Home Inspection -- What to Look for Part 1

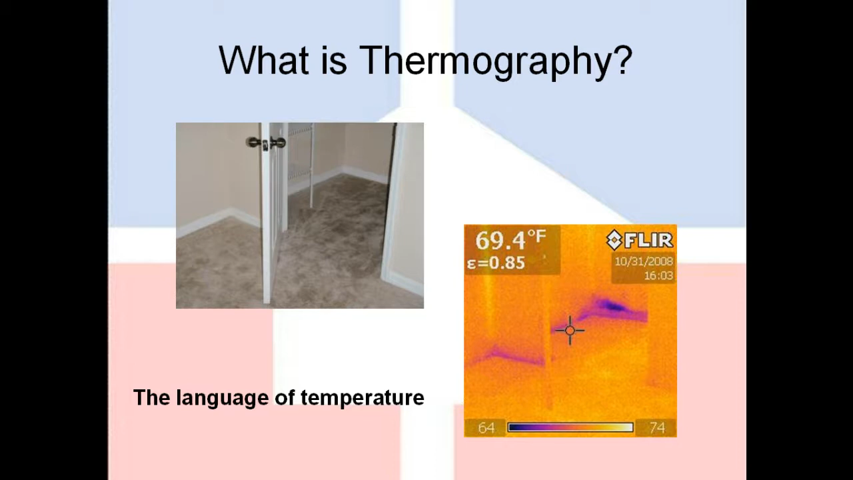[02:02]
On screen: spot 69.4°F
And that dark spot back in the corner is actually a moisture signature. I mean, you can see it running along the baseboard from outside the closet door all the way to the back inside of the closet. As it turned out, there was a plumbing fixture in there leaking inside the wall. We couldn't see it. So, again, it kind of gives us a different view on the world.
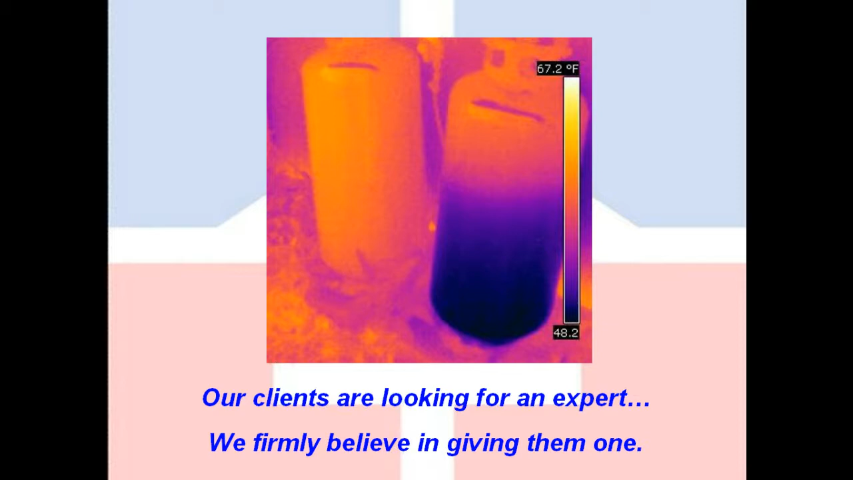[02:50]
On screen: scale top 67.2°F
And this example may be even considered a little bit silly. But just to give you an example here, we can't tell by looking at these tanks or really even by shaking them how much propane is in them. When conditions are right, looking at them with the thermal camera, we can actually tell that the left tank is empty and the right tank is about half full. We like to say that our clients are looking for an expert.
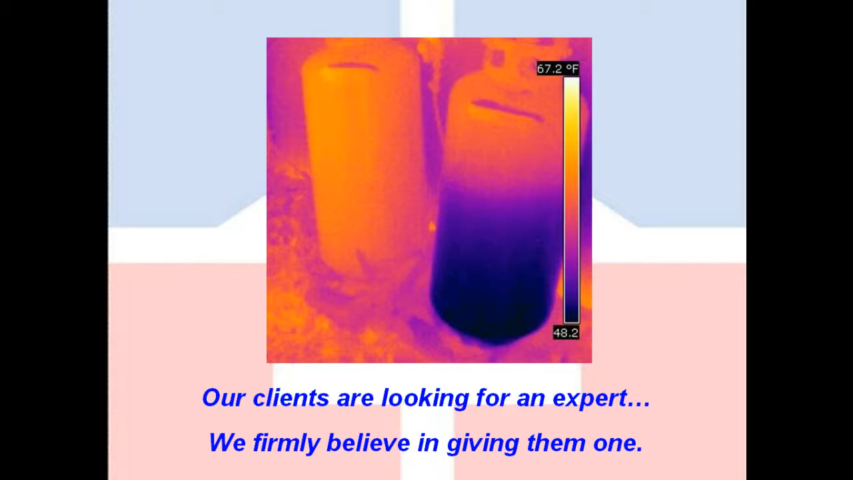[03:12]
On screen: scale top 67.2°F
We firmly believe in giving them one. Heating and cooling, we all know how important that is here in Florida, especially in the summertime. It is so brutally hot. Thermography allows us to test the heating and cooling system in a way that was simply unheard of just a few short years ago. Not only can we tell exactly what the temperatures are coming out of the ductwork, but we can document it for the client.
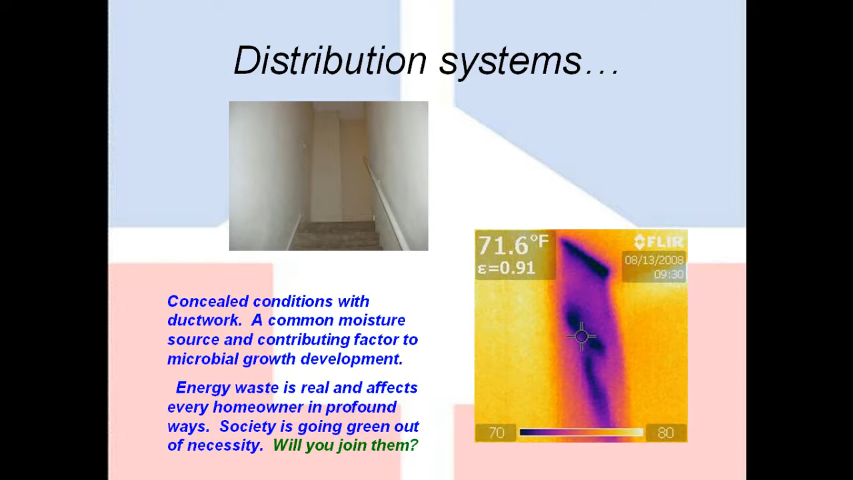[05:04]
On screen: spot 71.6°F
an unfinished space that is often very hot and sticky, and that can usually end up being a mold problem, not to mention the amount of money that you're pumping into your attic with those conditions. So, again, it allows us to see things that we just can't see with the naked eye.
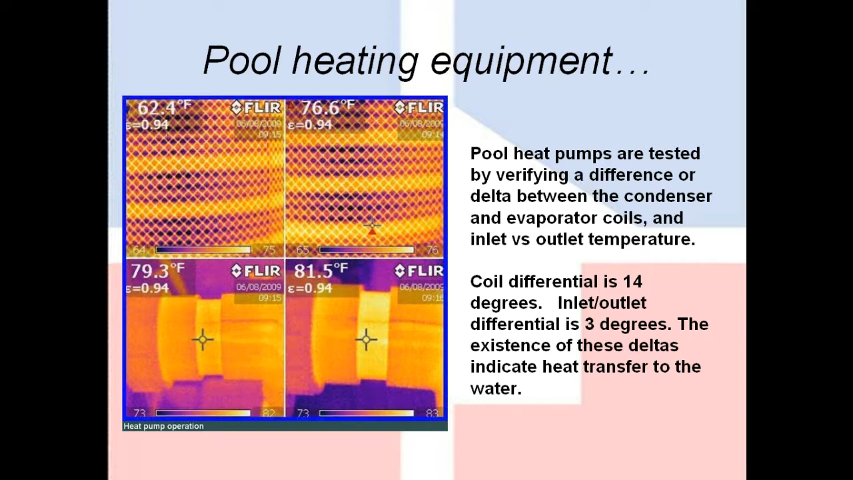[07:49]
With a thermal camera, we could actually look at the temperatures of the different coils on the unit, and we can measure the temperature at the inlet and outlet. That was previously not possible. In fact, if you look at the inlet and outlet pipes at the bottom of the screen, that temperature difference is only about 2-3 degrees. Very difficult to tell by just putting your hand on it. This is a typical write-up what you would see during one of our inspections if we did find a defect. This was actually a condition that was not visible with the naked eye.